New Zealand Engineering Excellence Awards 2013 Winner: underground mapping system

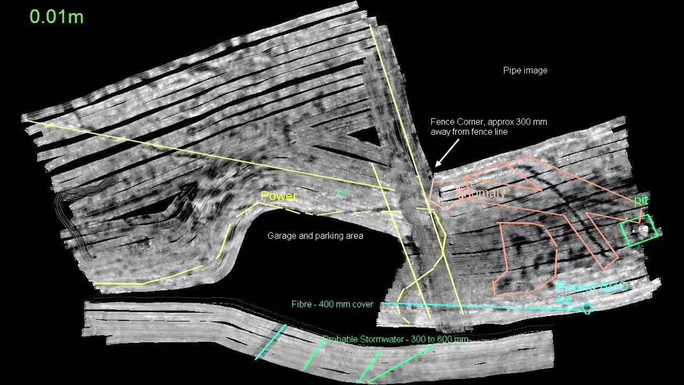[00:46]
Map them to within 4cm positional accuracy and identify the utilities to international standards.